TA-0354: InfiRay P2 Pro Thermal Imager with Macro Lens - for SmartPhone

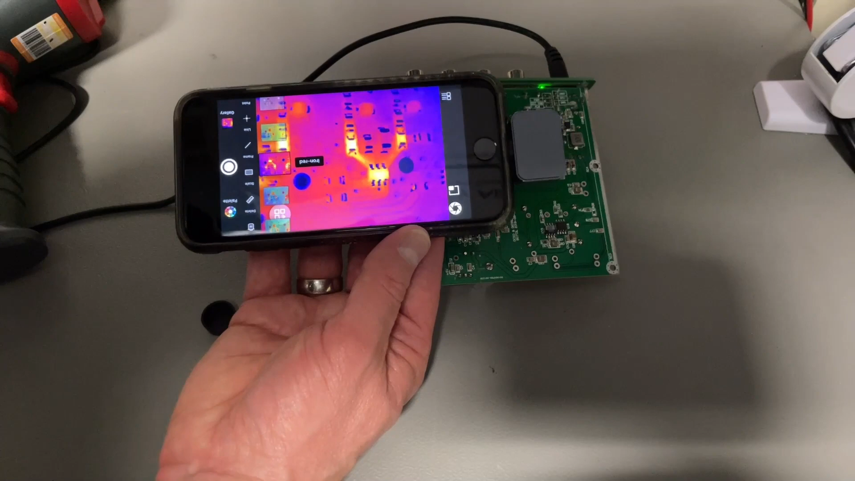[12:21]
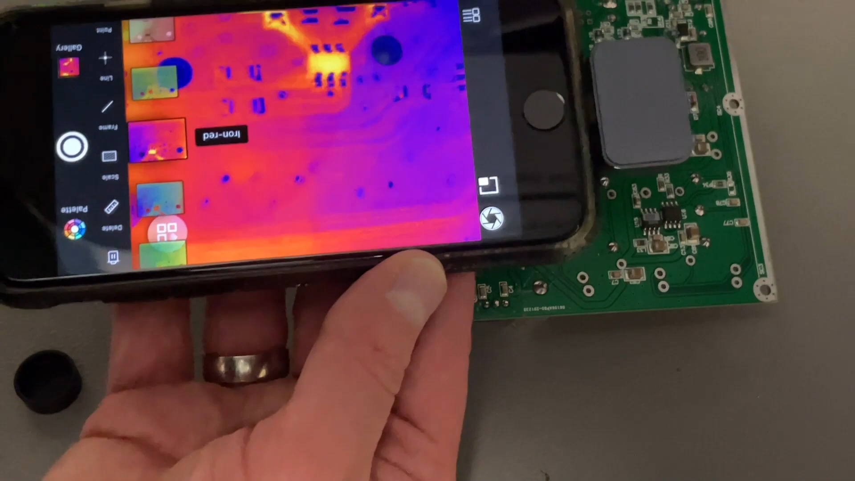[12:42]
These components are perfect for PCB inspection. Look at that and how fast also the image is. If I move it just goes. And if we take out the macro. Then it doesn't focus that close by. Now it needs at least like 10 centimeters. Okay, no doubt about.
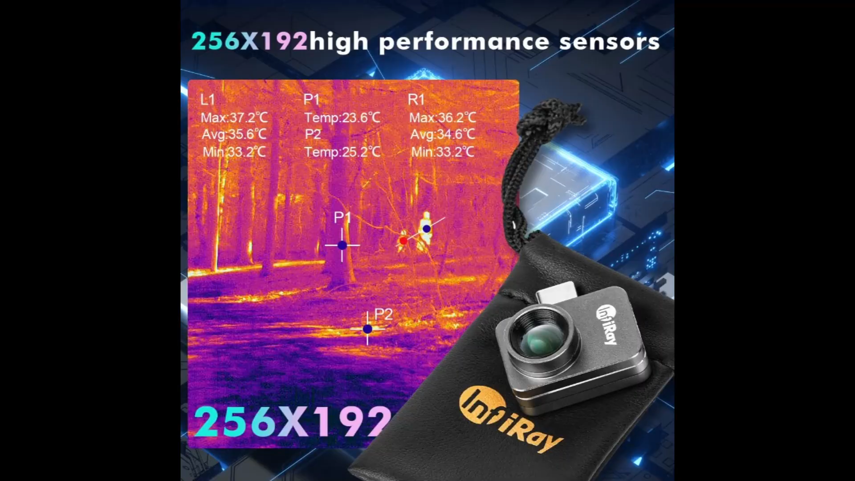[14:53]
There are two modes. And that is the non-professional mode. And the professional mode.
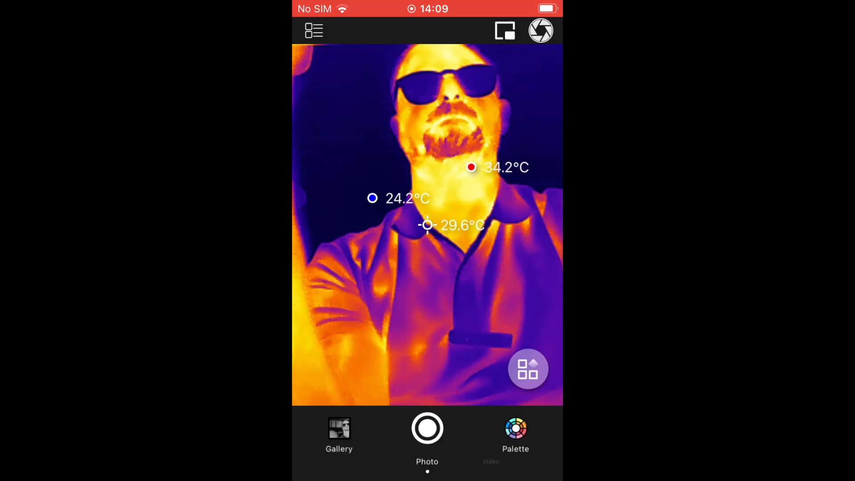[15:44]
On screen: spot 29.6°C, max 34.2°C, min 24.2°C
Also you can change the colors. If you just feel better. With another color.